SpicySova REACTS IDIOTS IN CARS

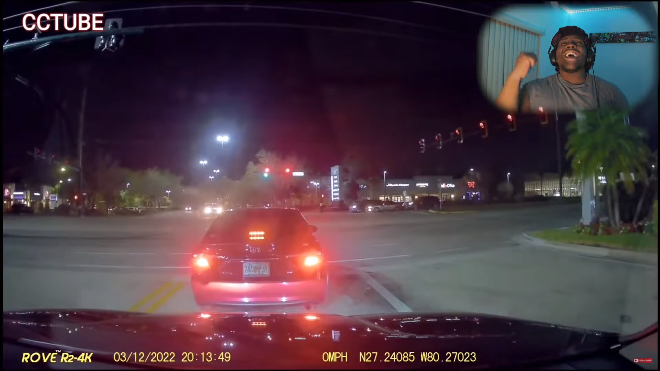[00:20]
Yeah, honk at him again, honk. Yes, f*** him. Honk at him. Now they're passing already. Are you fucking kidding me? Oh my God. Oh my god. Holy shit. Wow, what a drunk idiot. Ass fucking people. Wow. Damn. And they went straight. What the f? What a weirdo. Oh shit. Whoa, get him. Love that. Oh shit.
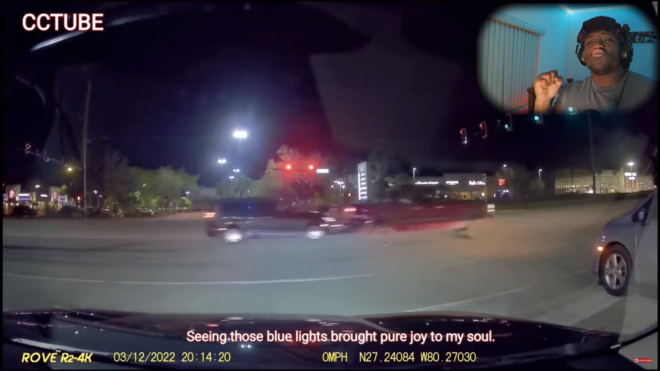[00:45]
That's fucking good right Holy there. That's really good. Fuck. Holy shit, he's dead. 569 for gas?
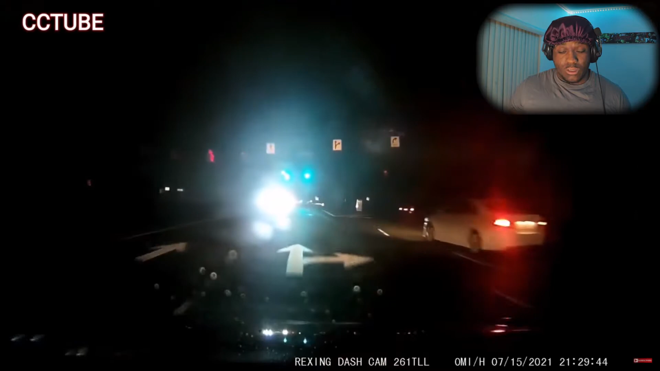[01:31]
The lights are so bright. What the fuck is going on? Alright. First of all.
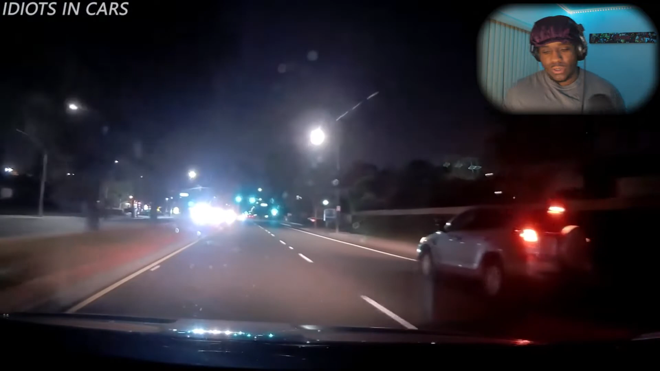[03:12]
Alright, they're dead. They're dead as fuck. They're gone.
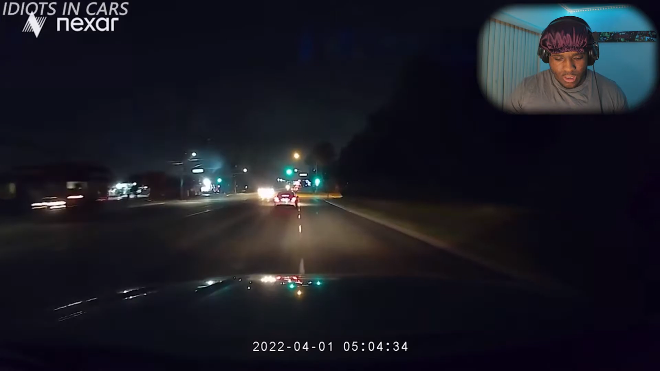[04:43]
Alright. Overtaking traffic for no reason. Smashed into a Mercedes-Benz. That's great.